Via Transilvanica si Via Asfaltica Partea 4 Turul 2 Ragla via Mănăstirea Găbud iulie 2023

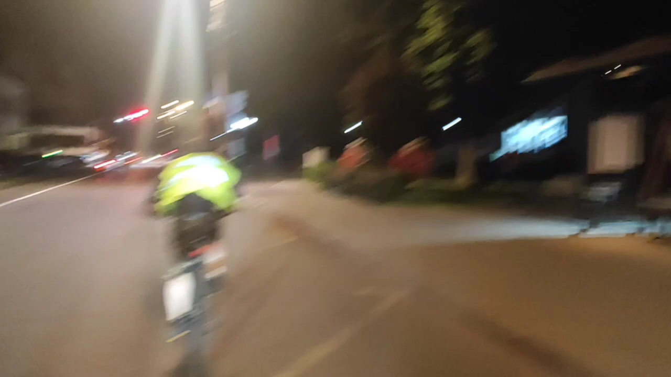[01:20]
Taxiurile! Pe stânga, uite aici! Luduș!
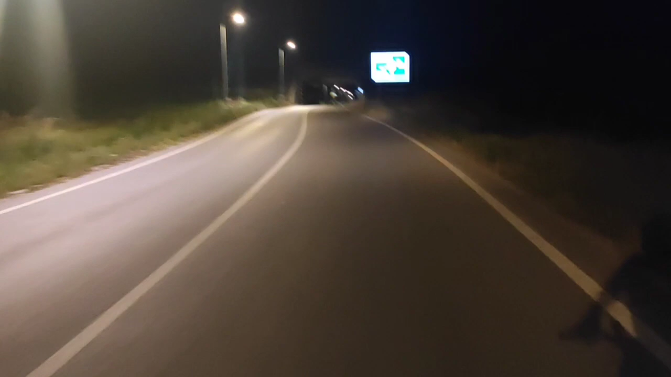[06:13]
Și aici, o luăm în dreapta, Gheja. E motostradă. În sus e autostrada. Motostrada.
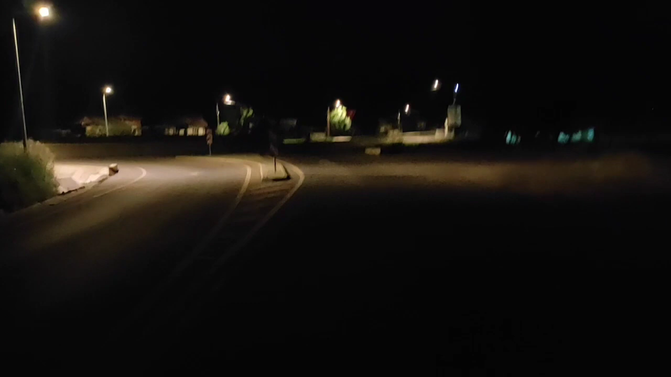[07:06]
Dreapta, bă! Dreapta, bă! Dreapta! Dreapta, dreapta! Pe aici, bă! Avem 4 km, bă!